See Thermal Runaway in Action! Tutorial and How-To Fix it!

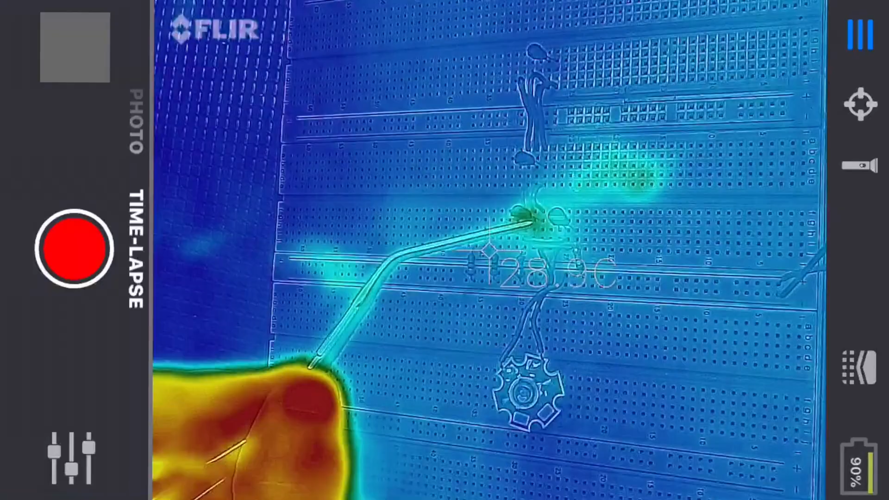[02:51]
Alright so we've got our three transistors now in that circuit with the thermal camera.
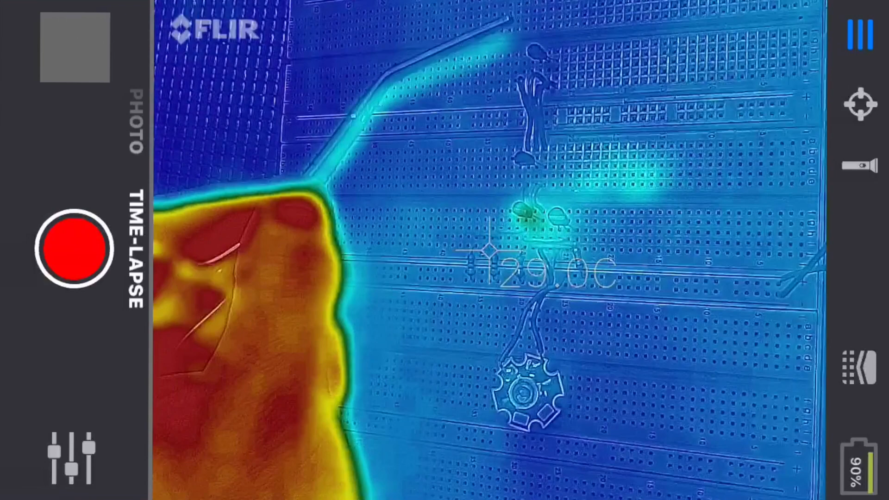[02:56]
And you can see them. I'm pointing them out here. I just inserted that one and by the way these
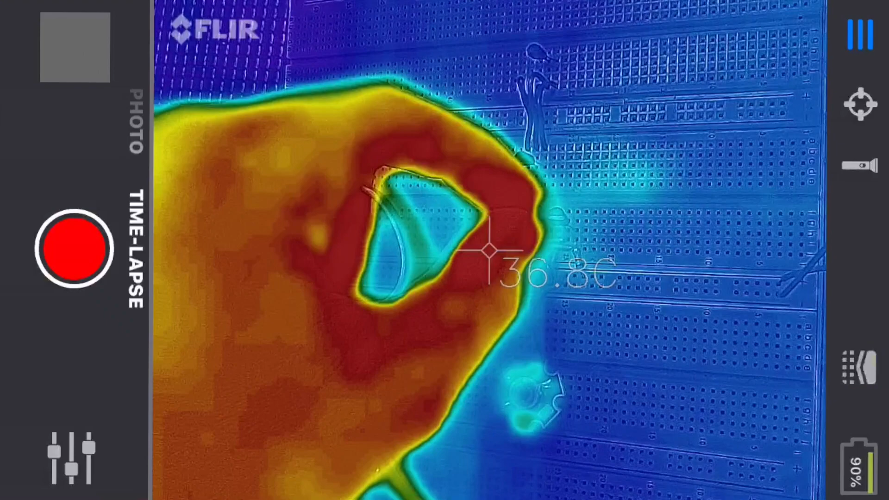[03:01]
On screen: spot 36.8°C
transistors are all from the same bag. So they're all the same manufacturer all from the same lot.
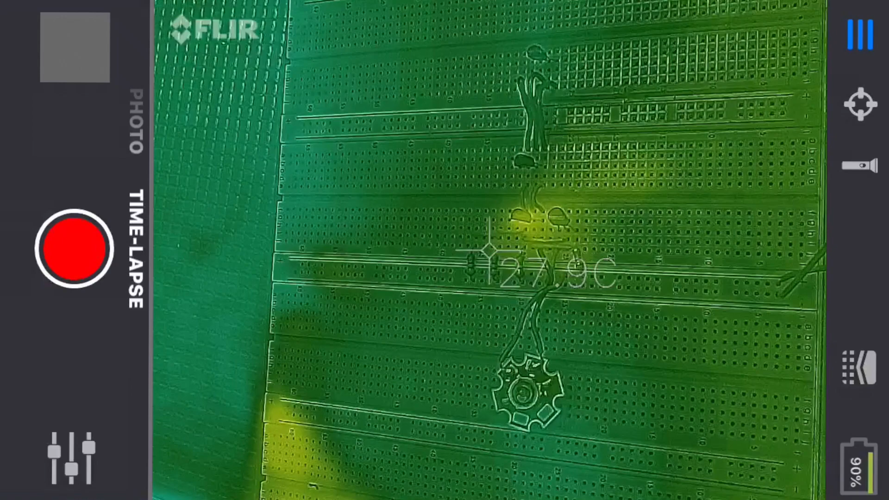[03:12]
And now what we're going to do is apply that 35 volts and you will see what happens. There it is. And you can see we're getting a lot of heat from this transistor here the first one.
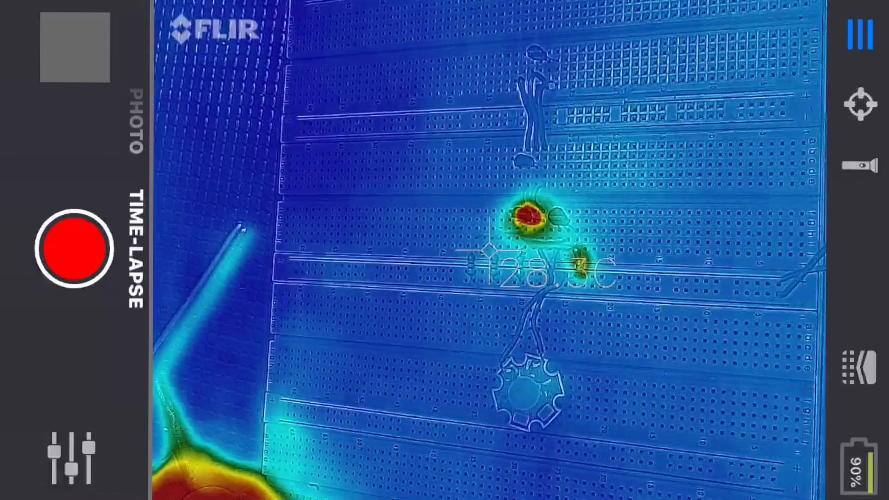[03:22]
And let me just touch it. Oh yeah it's like on fire.
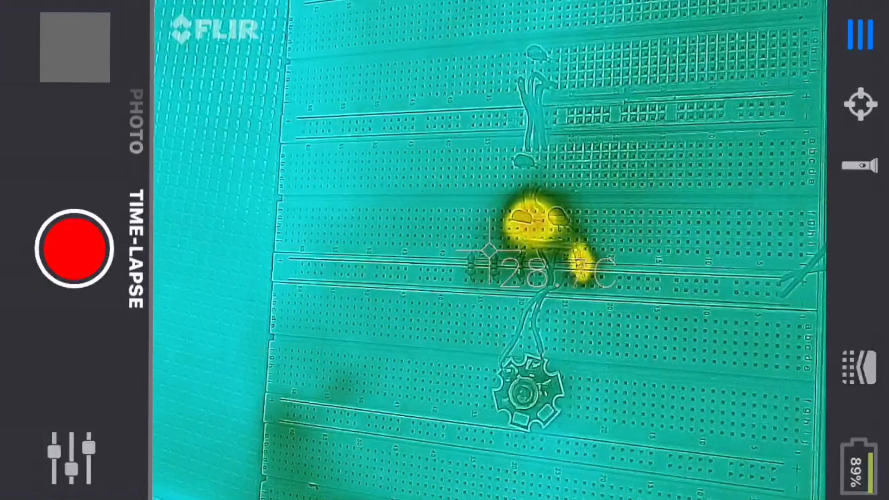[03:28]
Alright I'm going to kill that. And then what I'm going to do now.
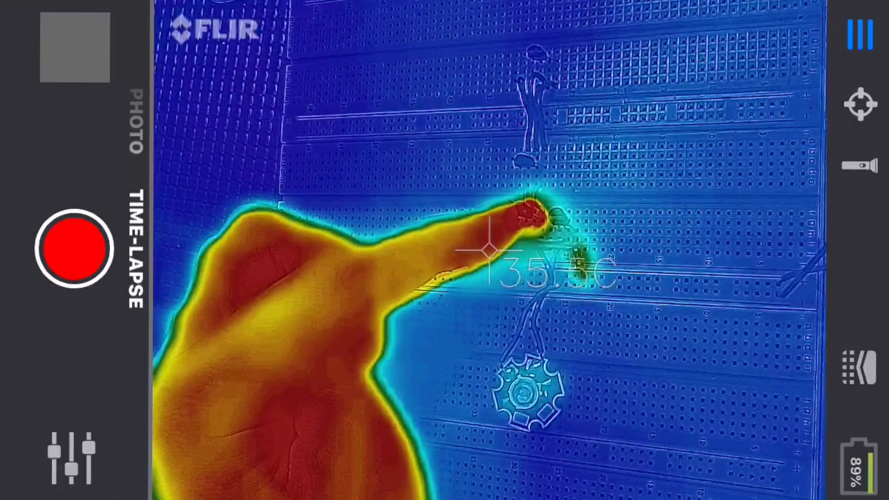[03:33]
So you saw the first one had the thermal runaway condition. Now what I'm going to do is just pull that one out of the circuit. And I'm going to get a fresh transistor because that one's really hot.
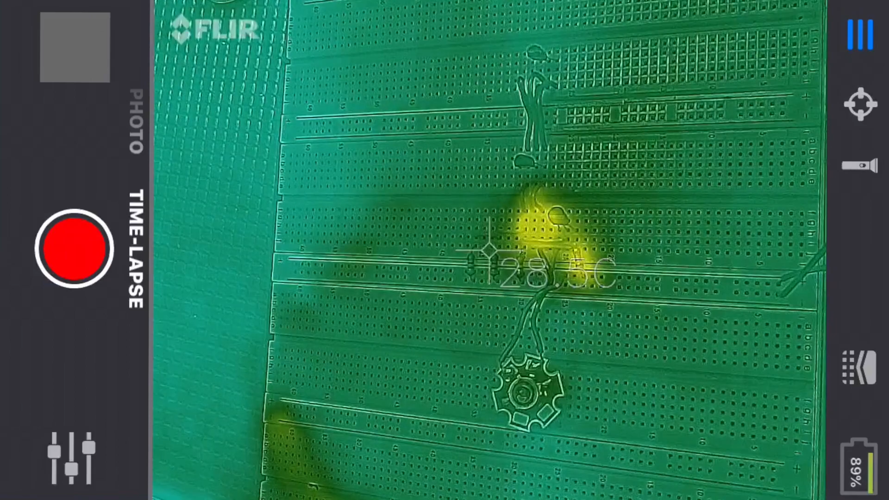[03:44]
And I'm going to put another one in there real quick here.
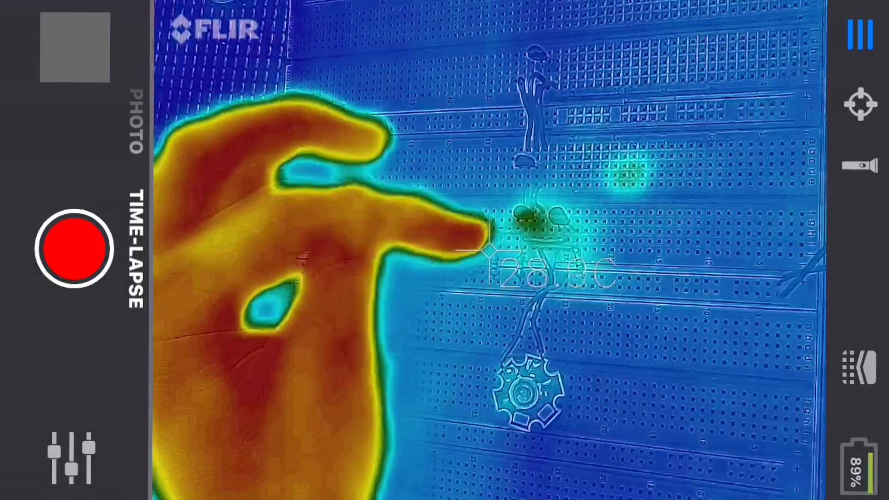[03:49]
Okay so I just put the other one or the brand new transistor in there. And what I'm going to do this time is kind of heat up this last transistor.
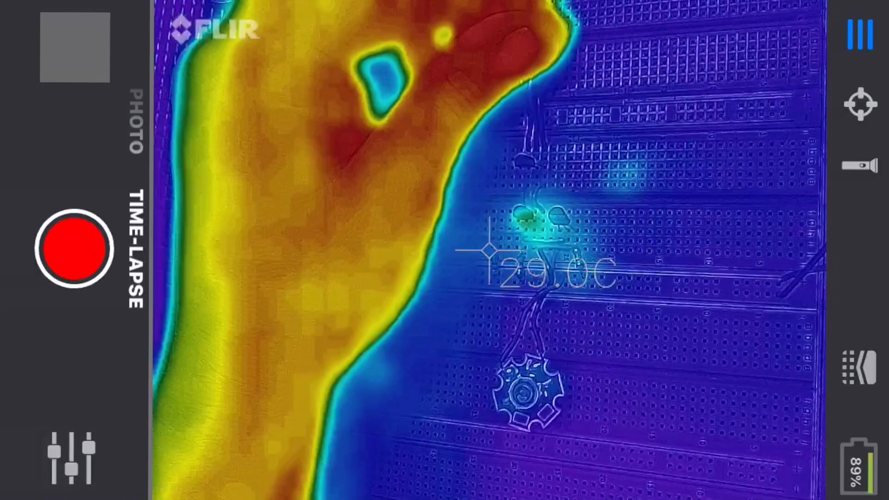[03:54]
On screen: spot 29.0°C
I'm going to squeeze on it a little bit there.
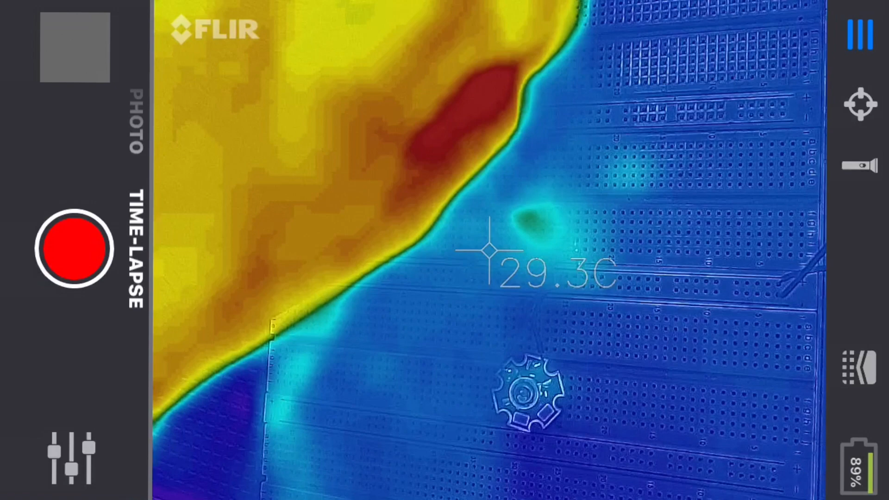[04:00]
On screen: spot 29.3°C
And basically what I'm trying to do is heat this one up more than the other two. And I'm going to try to force a thermal runaway condition on this transistor. Okay.
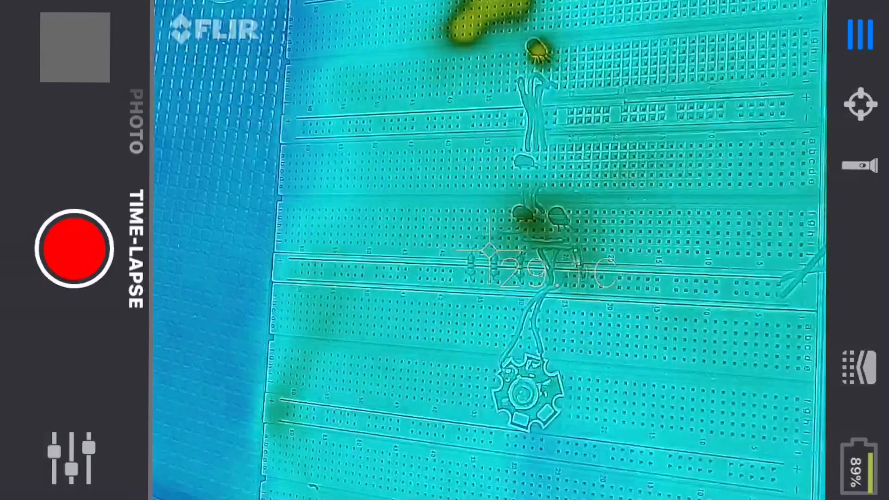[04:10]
So I just was squeezing that so I think that one's the hottest one. And then I'm going to apply the 35 volts.
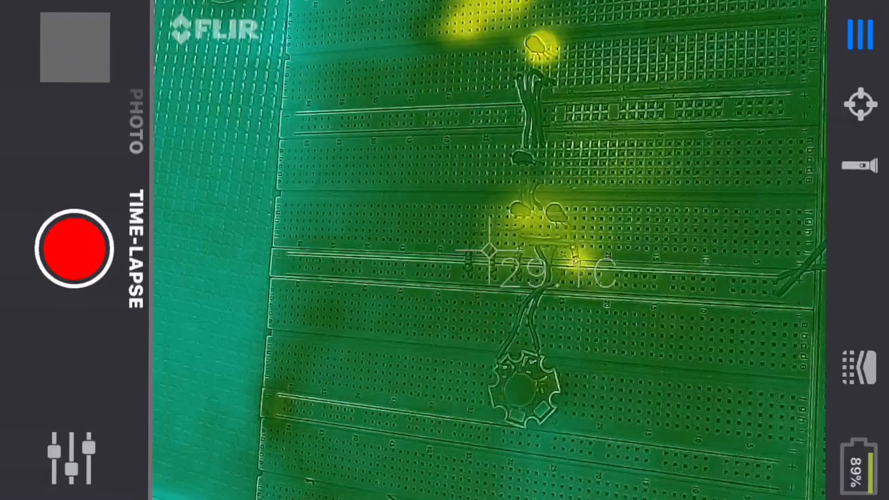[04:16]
And let's see which one runs away.
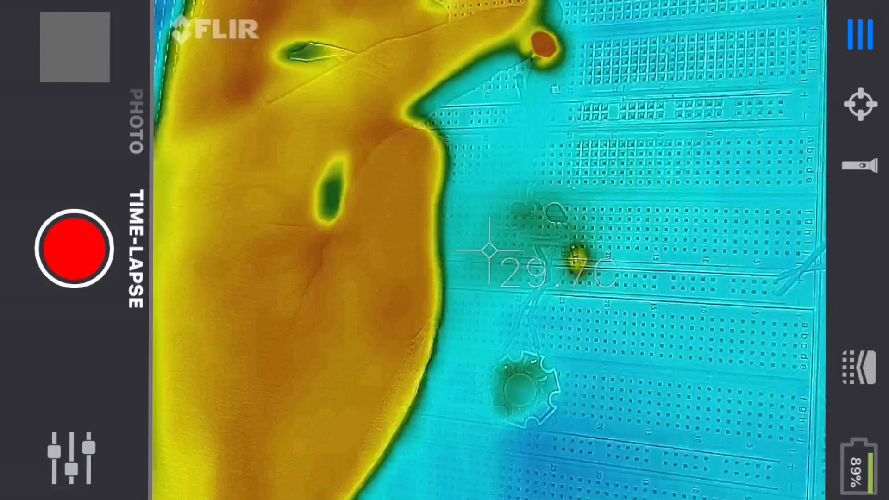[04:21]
And as you can see yeah this one right here is smoking hot right now. So there you go.
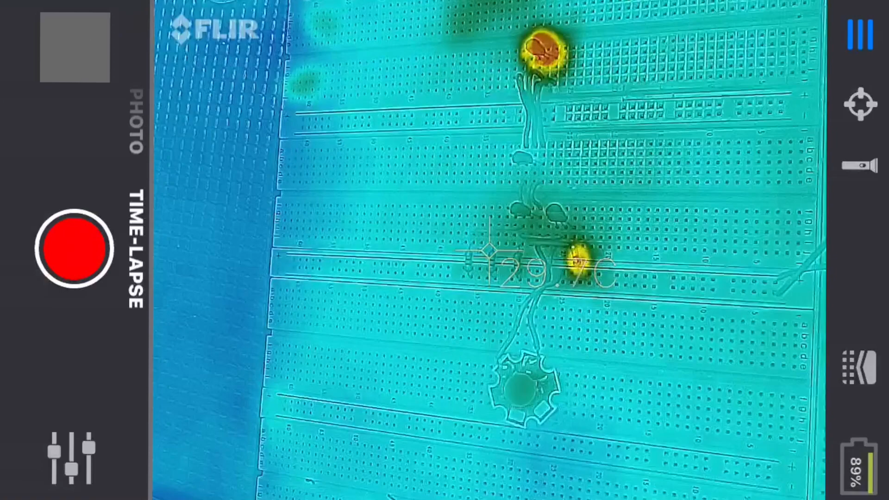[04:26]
So when you start this up whichever one is the warmest will have the thermal runaway condition.
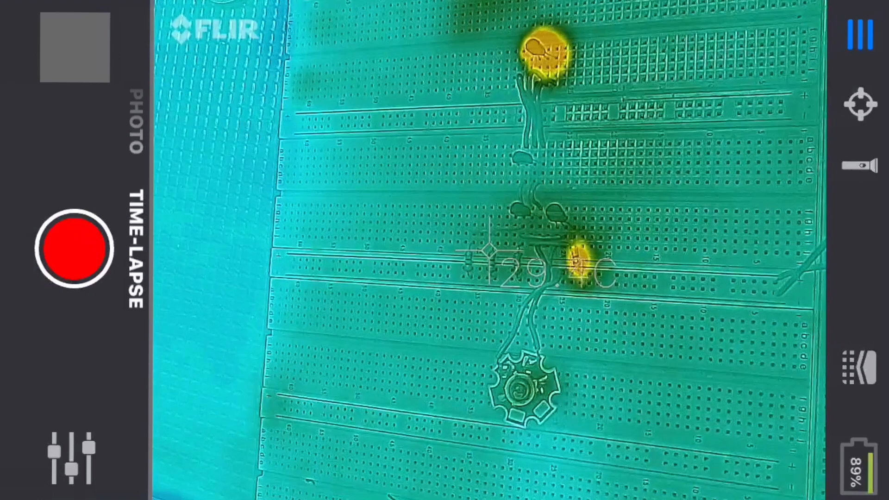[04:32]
So let's take another look at that schematic and I'll explain why that's happening. So what was that all about?